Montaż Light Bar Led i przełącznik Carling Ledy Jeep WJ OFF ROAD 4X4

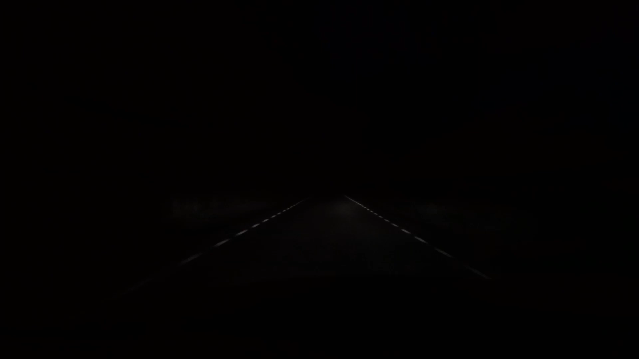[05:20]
Światła krótkie Nic chyba nie widać Światła długie Jeszcze LED włączę do przodu Uuuu Można je chyba wyżej ustawić
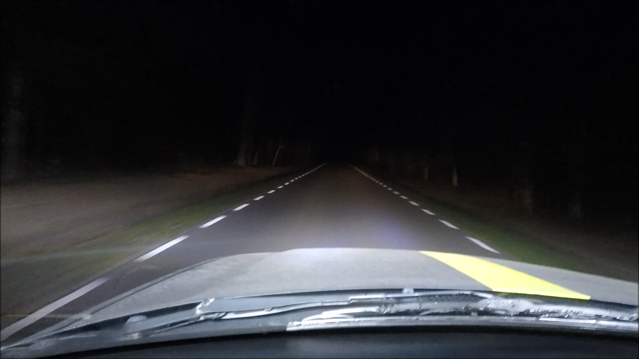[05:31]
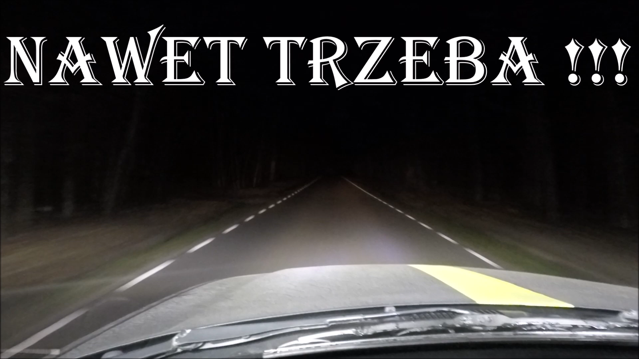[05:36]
Ale dają Dają po oczach Aż miło